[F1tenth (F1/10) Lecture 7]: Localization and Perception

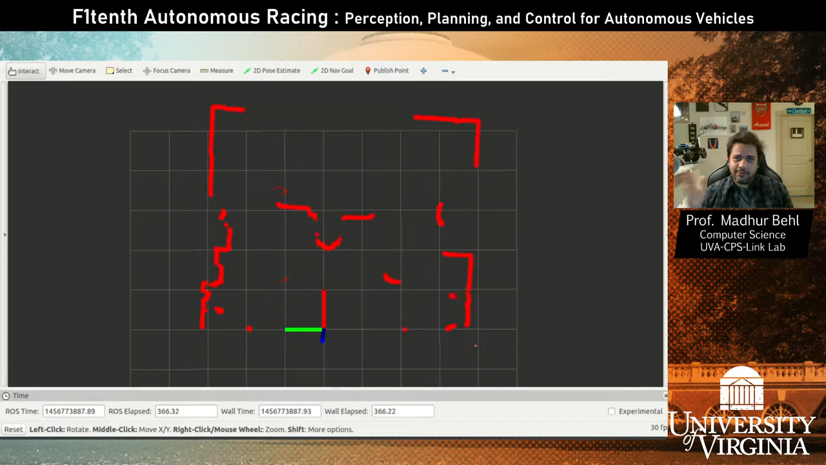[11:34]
So, every red square in this data is a distance reported from the center of the LiDAR for one of those rays. So, we want to, you know, use this information, obviously. And so, the LiDAR has its own message structure.
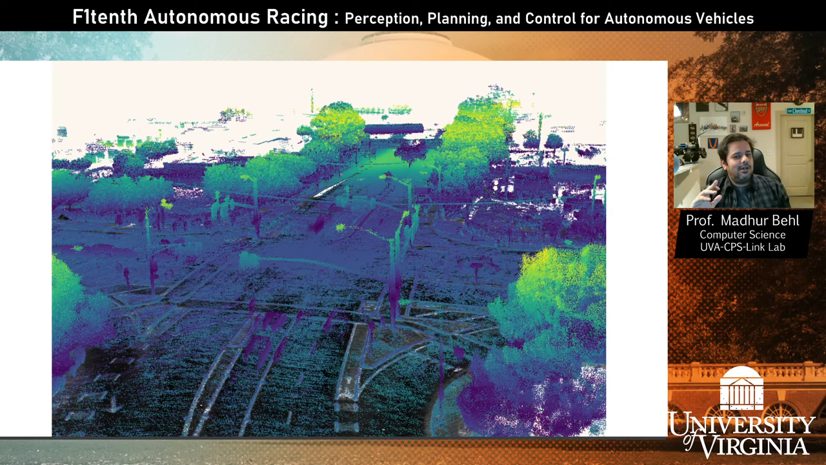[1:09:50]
You can, you know, you can even pick up many, many, uh, uh, landmarks and artifacts and trees are also landmarks. Uh, then this is your sort of geometric view of the world. Uh, remember how I said that high definition maps, uh, can be built to assist with the task of self-driving. So here is what that layer looks like on top of this point cloud layer, right? So we manually, let's say, annotate different lanes and their traffic rules and directions and speed limits and the double yellow line or the dotted line and where the traffic signs are. So all of this information, uh, is also used by the car to figure out how to drive. And this is the semantic layer, uh, on top of this, uh, HD layer, right?
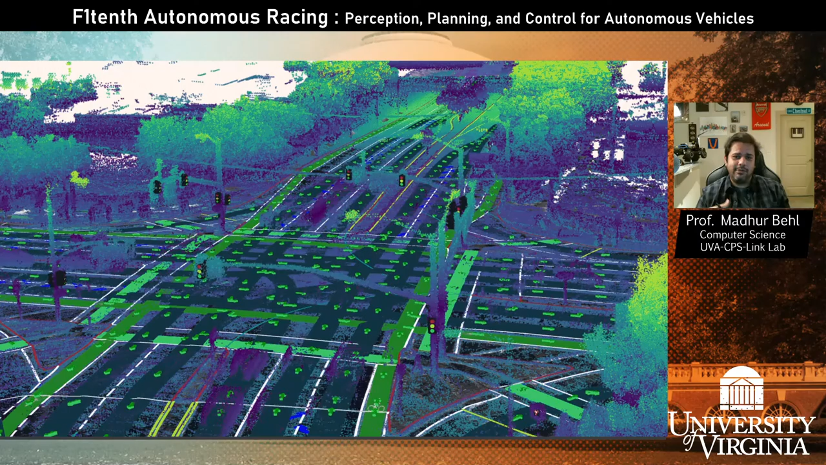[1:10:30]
So, so this is just an animation to show what, what that looks like and how you are, uh, getting to this high definition view of the world. Uh, and then when the car drives, it is using scan matching it. So this is like lidar based scan matching. You can see the, um, the white points are the fresh scans that are coming in. Whereas the, uh, the blue and the, and the yellow scans are your historic map that you have built similar to what I just showed you in an HD map. So you're constantly trying to overlap what you see with what you know about the world.
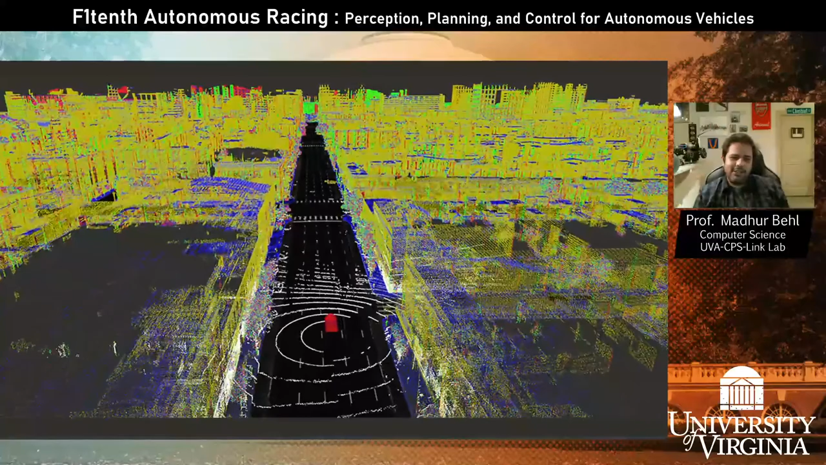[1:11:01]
And that is giving you your estimated position of the vehicle in the world. Here's another example. Uh, you can see this is a car and, uh, all these yellow